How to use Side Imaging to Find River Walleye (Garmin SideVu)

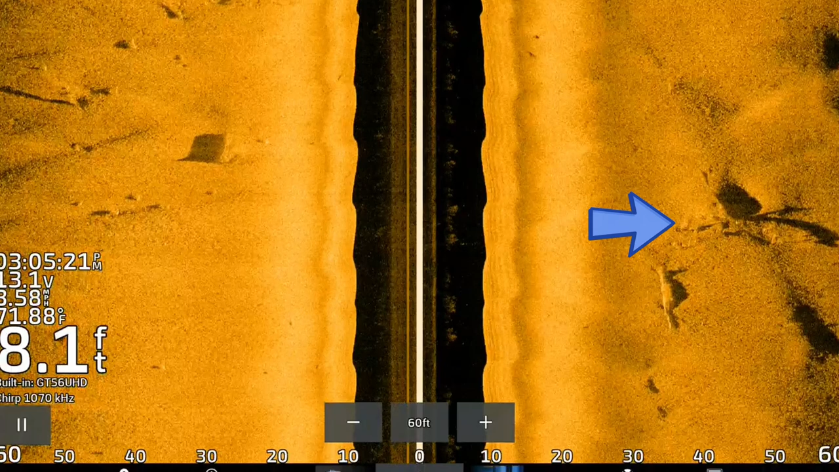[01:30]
And they create these current breaks that allow these walleye to sit behind it in the slower current, and they're just waiting for the food to come to them.
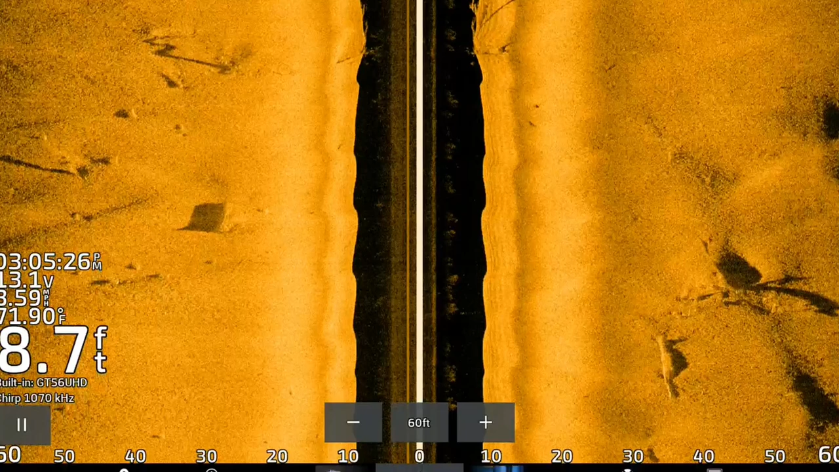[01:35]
Let's talk about my settings real quick with side view.
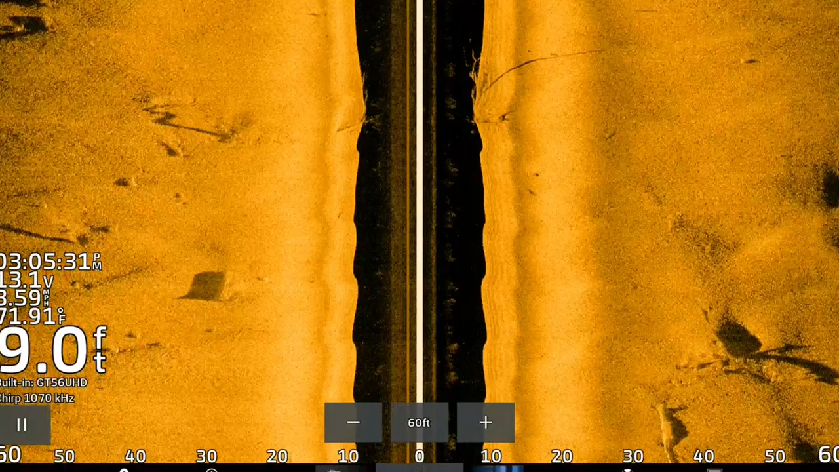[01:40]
Typically, I run 70 feet left and right. I pretty much run automatic settings, so I don't really adjust the gain or any of that too much. The gain, the brightness, the frequency. I'm running the 1.0, it's the megahertz, the ultra HD. It's a 1.07 megahertz frequency.
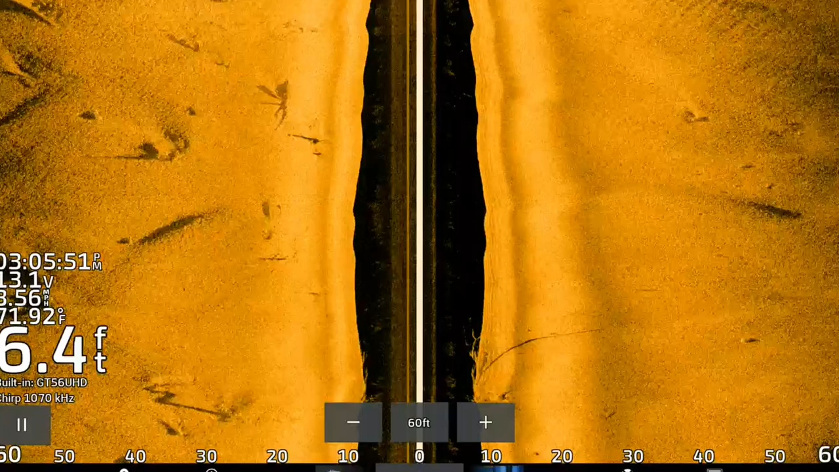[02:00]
On screen: water 71.92°F
And my contrast is down a little bit, but brightness and everything gain pretty much default status. So once I find a stump with my side imaging, I'm going to put a waypoint on it.
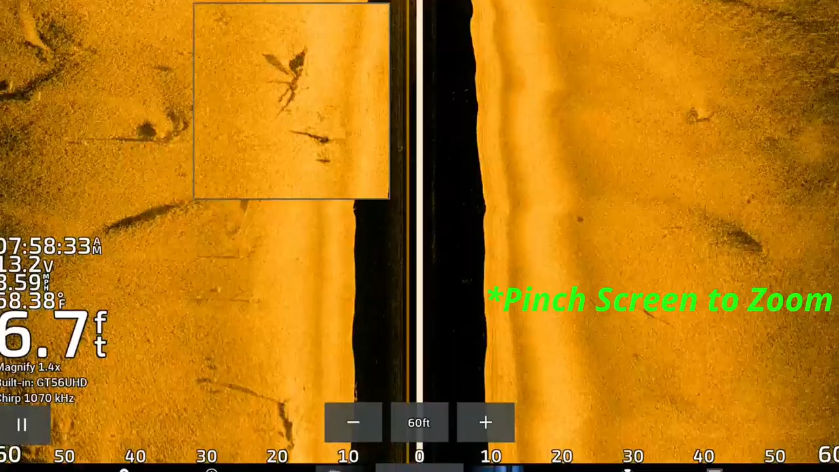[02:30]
And now, if I'm looking at a stump and I'm not sure if there's actually walleye on that stump, I can use this cool zoom feature that all these touchscreen Garmin units have.
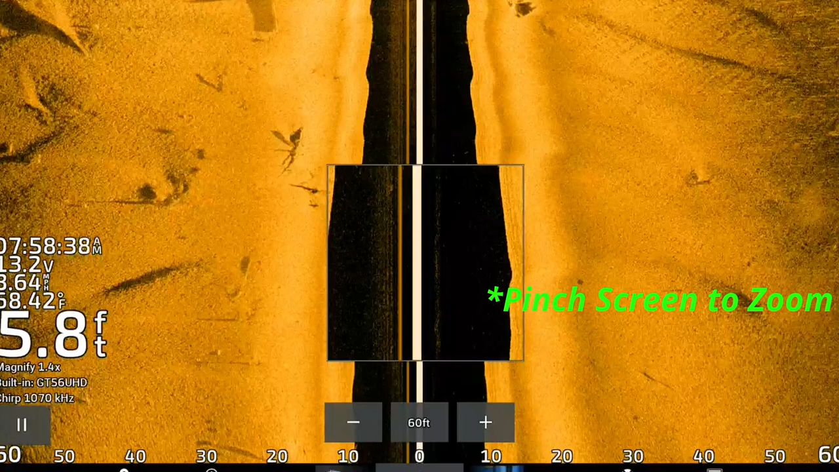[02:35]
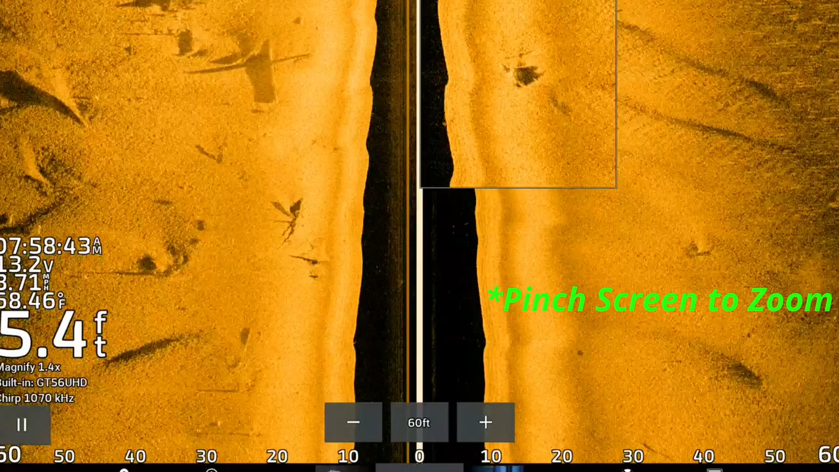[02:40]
On screen: water 58.46°F
And you can zoom in and you can really check if there's fish stacked behind near the shadows of this stump.
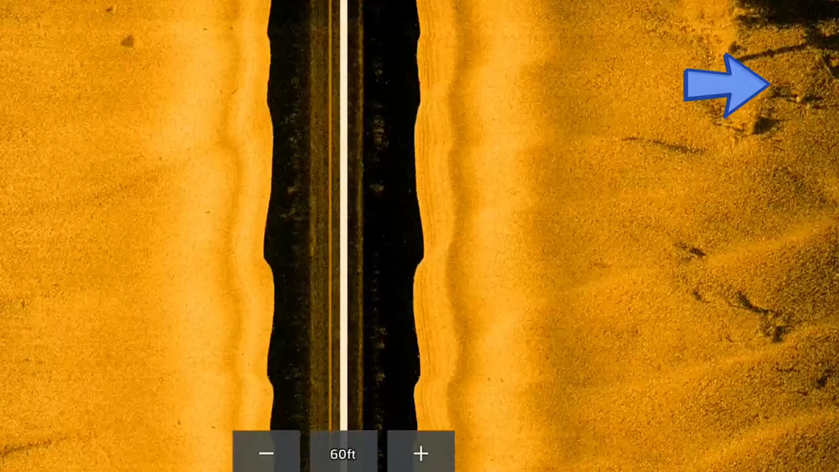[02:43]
And they're going to be on the downstream side, most of these fish are anyway, because that's where that current break is.
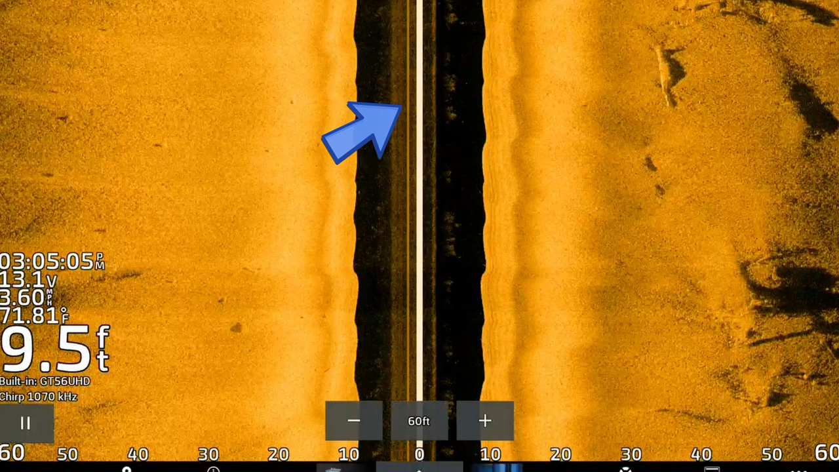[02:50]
On screen: depth 9.5 ft, water 71.81°F
These walleye are going to look like large grains of rice. And they're going to be super bright compared to that sandy bottom.
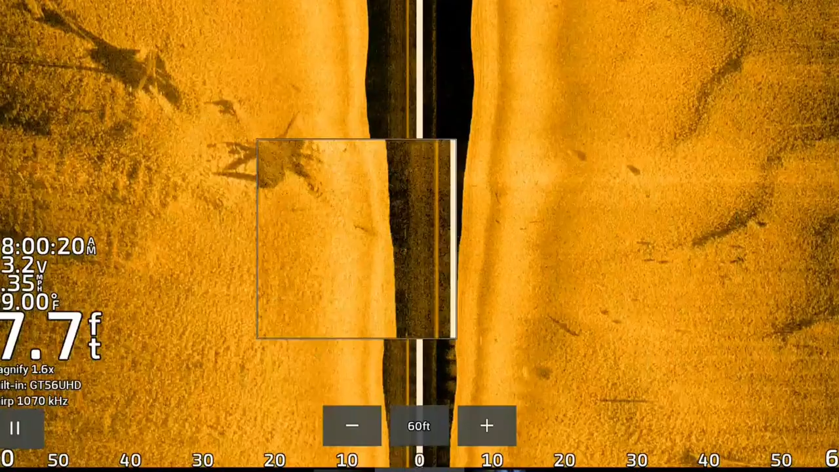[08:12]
A great way to pinpoint these little spots on these sandy bottoms. So you'll find those stumps. Those fish are just schooled up right behind in the downstream side of those stumps.